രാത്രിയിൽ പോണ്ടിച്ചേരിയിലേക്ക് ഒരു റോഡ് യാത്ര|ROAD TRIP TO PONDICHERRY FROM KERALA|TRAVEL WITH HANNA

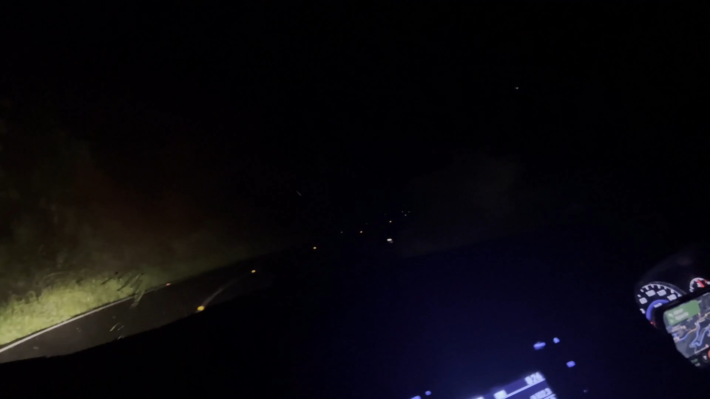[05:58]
ഞങ്ങളുടെ മുമ്പിൽ ഒരു ഹെയിൽ ടൺ വണ്ടി വന്ന് കണ്ടിട്ടുണ്ട്.
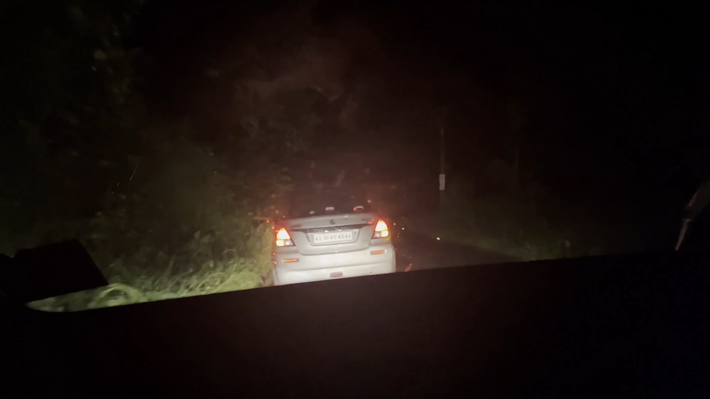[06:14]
ഭയങ്കര ശല്യം, കയറ്റിയും വിടില്ല. ഇൻഡിക്കേറ്റർ എല്ലാം ഓണാണ്. വളം എത്തുമ്പം റോങ് സൈഡും. അടിപൊളി കയറ്റി വിടില്ല, അതാണ് ഏറ്റവും വലിയ വിഷയം.
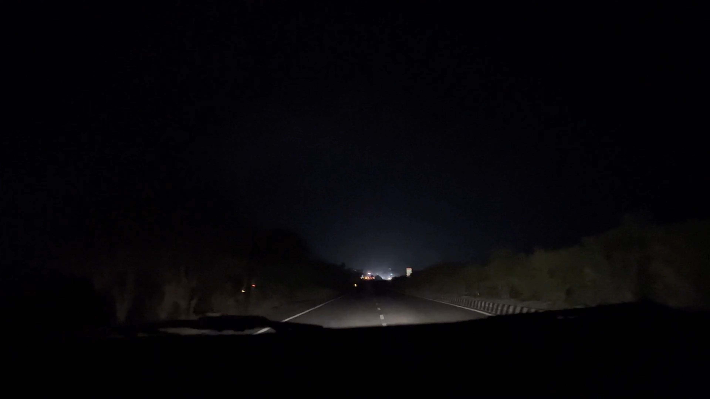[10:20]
വെള്ളമൊക്കെ മേടിച്ച് റെസ്റ്റ് ചെയ്തല്ലാണ്ട് പിന്നെ അവളിങ്ങനെ നിർത്തിയിട്ടില്ല, നേരെ പോകുന്നു.
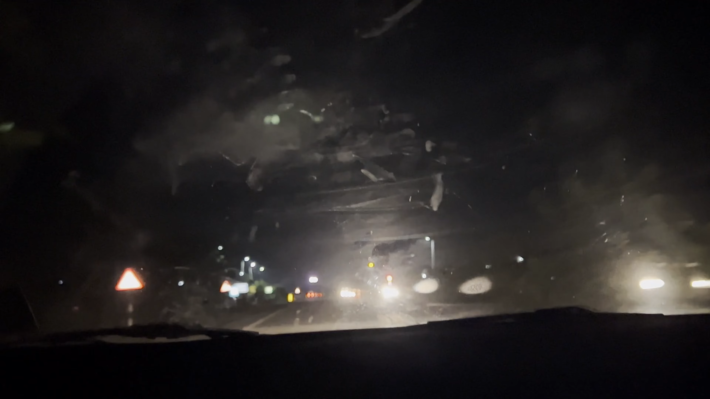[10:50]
നല്ല ആഗോള ഒരു പ്രശ്നം ഇടയ്ക്കിടയ്ക്ക് ഇങ്ങനെ വലിച്ചിട്ടുണ്ട്. അപ്പം ഇച്ചിരി സൂക്ഷിച്ചില്ലെങ്കിൽ ഇച്ചിരി റിസ്ക്, വേറെ കുഴപ്പമൊന്നുമില്ല. നല്ല ഫാസ്റ്റായിട്ട് നമ്മൾ പോകുന്നു.